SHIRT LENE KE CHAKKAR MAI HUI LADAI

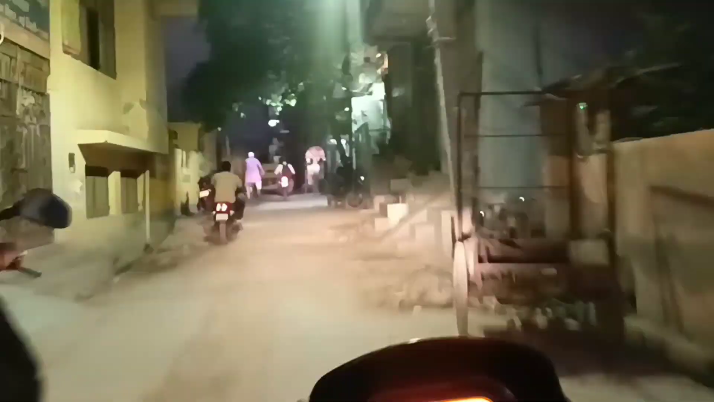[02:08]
और लास्ट में एक राइडर मिल जाता है, बहुत मस्त गाड़ी चला रहा था वो, ना पता नहीं क्या नाम था संदे का, सही गाड़ी चला रहा था वो भी।
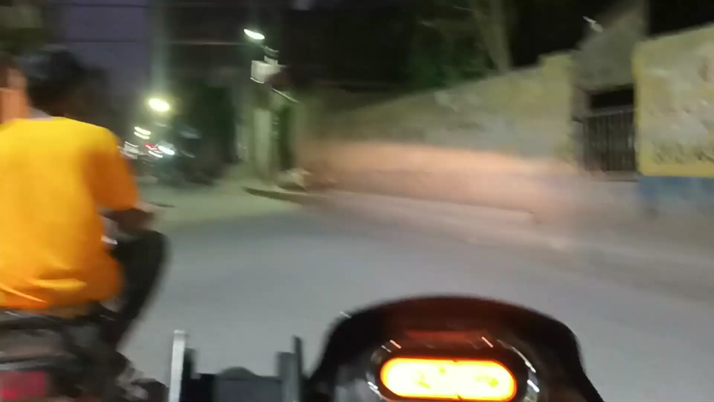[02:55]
ये जो बंदा आगे चल रहा है, पता नहीं कौन सी बाइक है, नाम नहीं पता मेरे को।
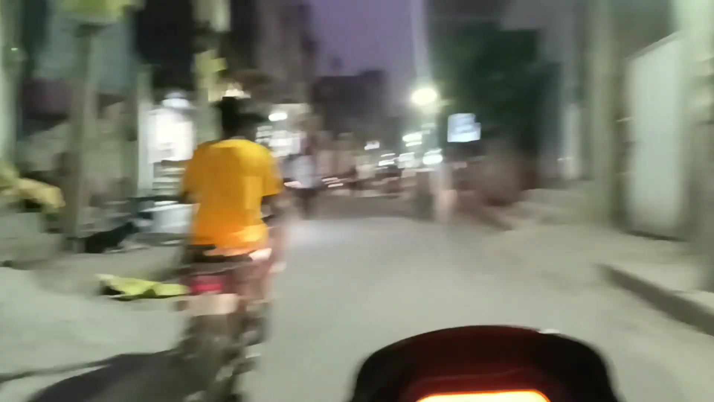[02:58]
बहुत सही चला रहा है ये बंदा, ये वाली गाड़ी जो भी है बहुत सही चला रहा है।